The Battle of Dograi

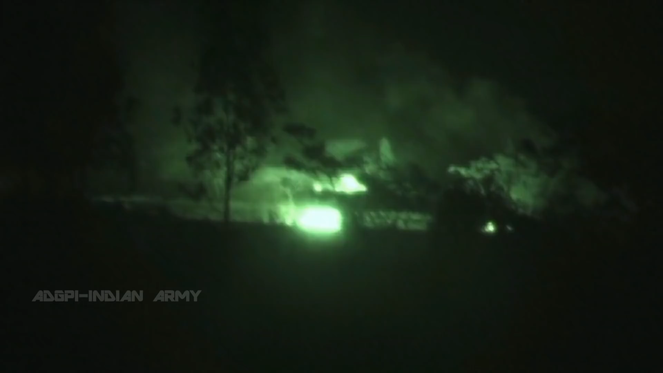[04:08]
In the dark, the town of Dograi is a maze of lanes and buildings.
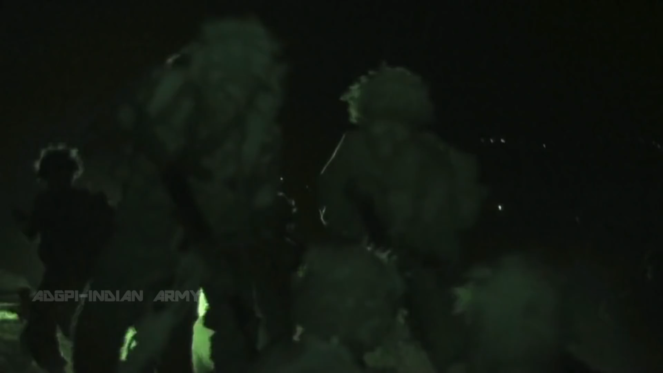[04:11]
It's hard to tell a friend from the phone.